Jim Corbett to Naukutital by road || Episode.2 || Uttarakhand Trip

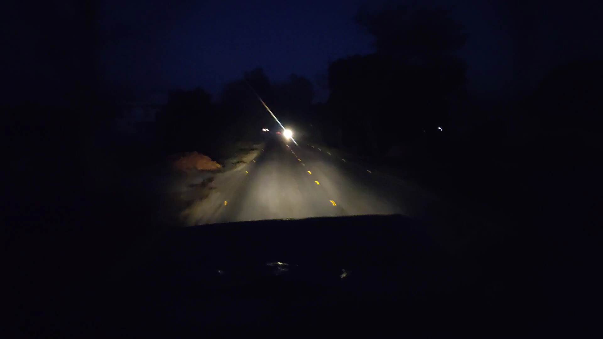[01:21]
तो नहीं आप निकल चुक है, वे अपनी आपनी गाड़ी को साथ पर सब्सक्रिट भीड़ा है एक गाड़ी आगे निकल चुकी है, और एक गाड़ी आपकी अपर निका बीच है हाँकी हाँचल रे हैं कर छिड़ वाज पर दोप अब कर दोप अपर लगा